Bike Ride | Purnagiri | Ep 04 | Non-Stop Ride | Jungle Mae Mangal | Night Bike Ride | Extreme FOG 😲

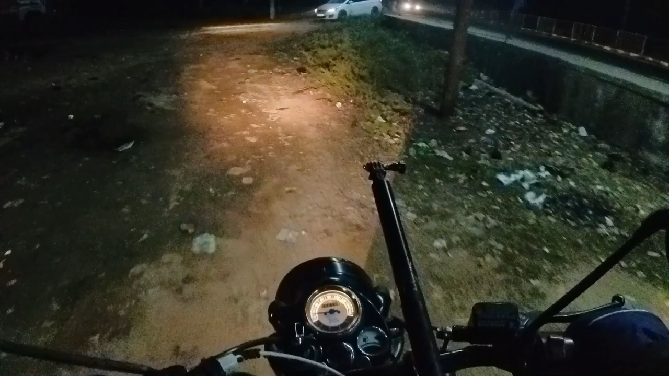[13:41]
पीछे लाइट बढ़िया जल रही। चलो भैया नाइट राइड अपनी शुरू। अब गर्मी नहीं, ठंडी नहीं लग रही है बिल्कुल, हवा कहीं कोई जोर नहीं है।
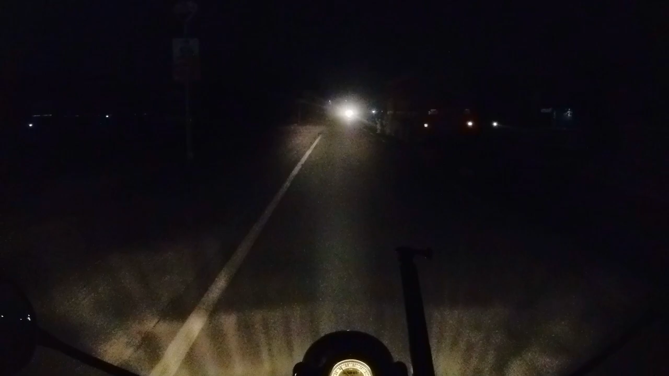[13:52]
आराम से चलेंगे, 6:06। अरे क्या कर रहा है, बैक रखिए, बैक कर रहा है ट्रक संभाल के।
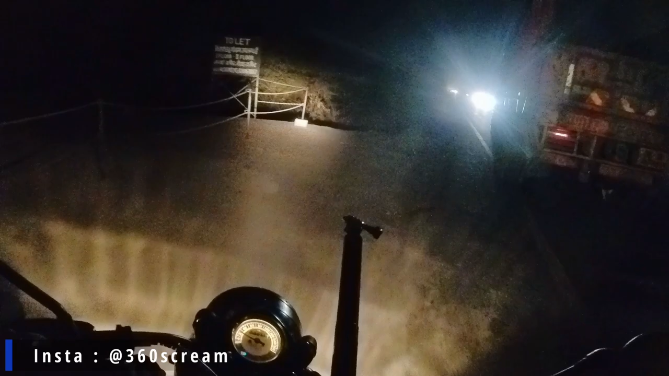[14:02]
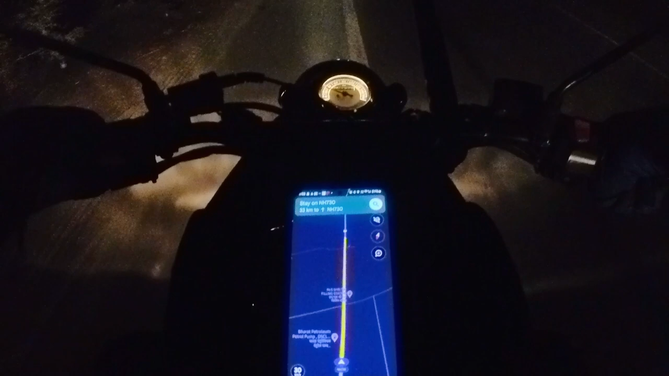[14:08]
तो भाई टाइम हो रहा है 6:07 और हम लोग वापस निकल चुके हैं। अभी लगता हूँ 2000 बता रहा हूँ, 218 किलोमीटर दूर है, 211 सॉरी। और टाइम दिखा रहा है 4:03। देखते हैं आगे।
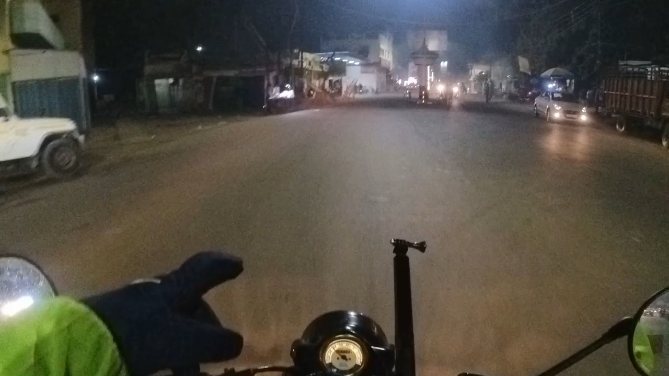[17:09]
तो गाइस, हम लोग सीतापुर आ गए हैं, अंदर हो गए सीतापुर में, अब जा रहे हैं अभी हम लोग गलत रूट पर चले गए थे,
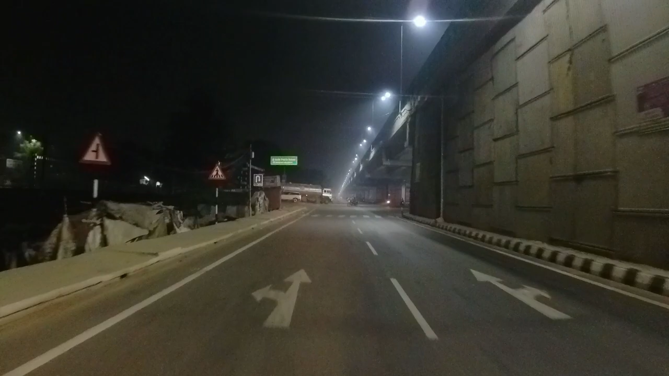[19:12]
ये आ गया है बिठौली चौराहा, बिठौली चौराहा बिठौली तिराहा चौराहा जो भी बोलो, अब यहाँ से हमारा घर होगा मात्र 3 या 4 किलोमीटर।
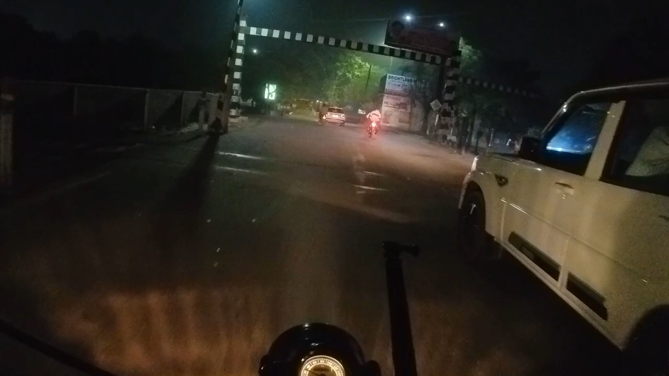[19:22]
तो दोस्तों अब हम आ चुके हैं अपने जानकीपुरम में, राइड हो गई सक्सेसफुल,